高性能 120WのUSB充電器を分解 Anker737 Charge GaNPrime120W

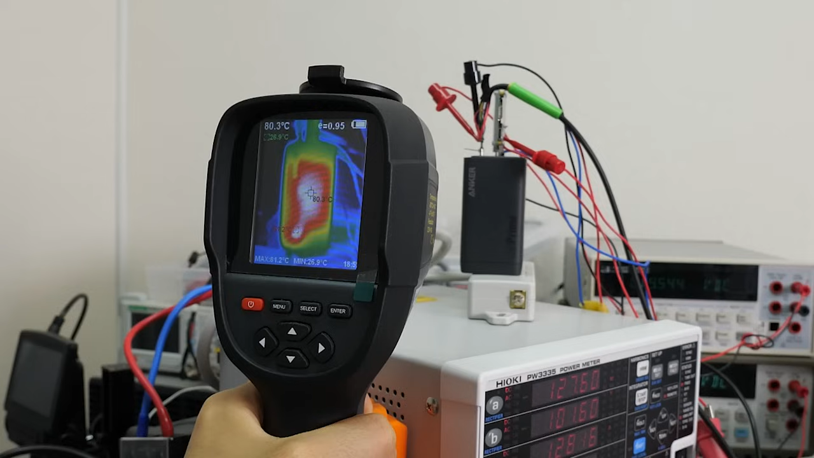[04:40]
On screen: spot 80.3°C
これは充電器が出せる最大の120W
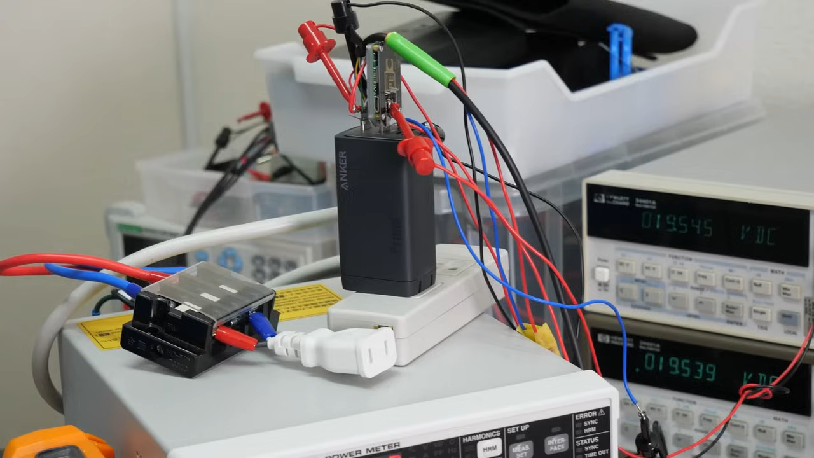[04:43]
で連続1時間動作した後の温度です動作条件としてはかなり過酷な部類に入るかと思いますこの側面の部分の温度が一番高くなって最高温度は80
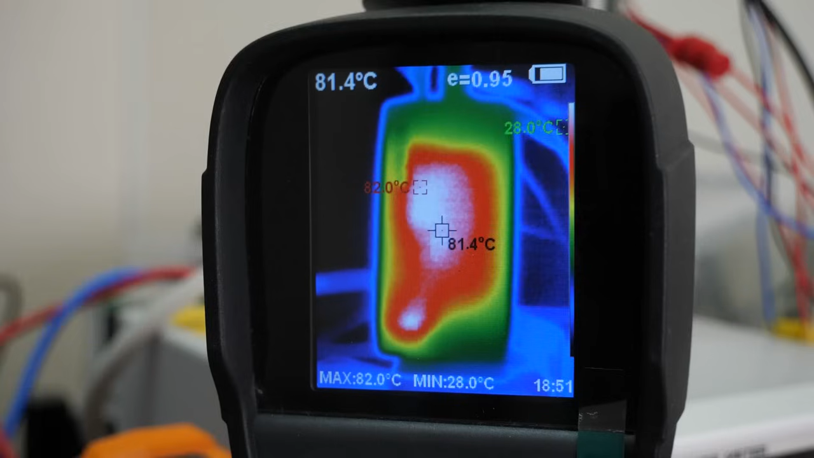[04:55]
On screen: spot 81.4°C, max 82.0°C, min 28.0°C
度程度この時の室温は25度ですこのチャンネル